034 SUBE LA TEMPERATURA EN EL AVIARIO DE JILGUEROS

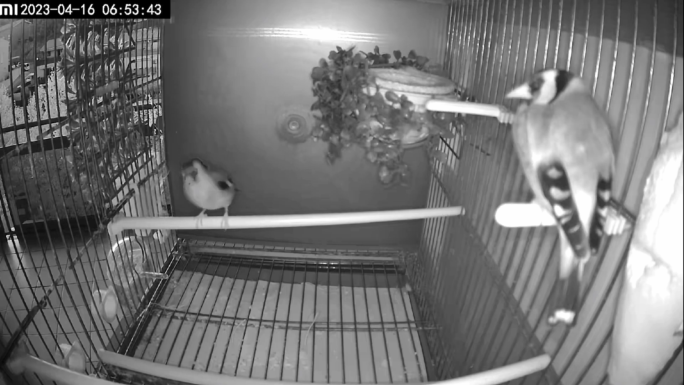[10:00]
El macho es el que está arriba en el palo pequeño y en un momento dado, veis, Lora se pone en posición y Curro pues la pisa. Creemos que este pise también ha sido efectivo. A esta pareja también la vemos muy bien. La hembra está entrando mucho en el nido, aunque no lo está haciendo definitivamente, porque tanto mete como saca material. Ahora pasamos a la jaula donde están Bisbal y Tana. Esta pareja es nueva, los dos son del 22 y creo que pecan un poco de inexperiencia y de falta de madurez.
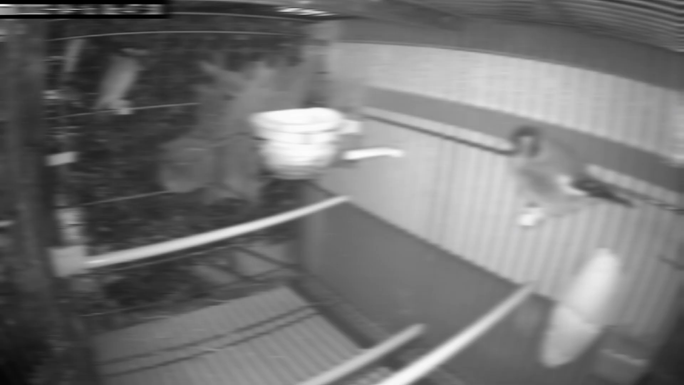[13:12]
¿Veis? Unos minutos más tarde pues igual, Carbonera pues vuelve a ir donde está el macho todavía descansando, todavía como que se acaba de despertar y no se ha desperezado todavía, pero Kilian lo que hace es como ahuyentarla, como que en estos momentos no quiere cuentas de él. A la que Kilian ya baja del palo y se espabila un poco, vais a ver que la hembra, veis, aquí ha llegado y le pide pise, pero veis, el macho ni se inmuta.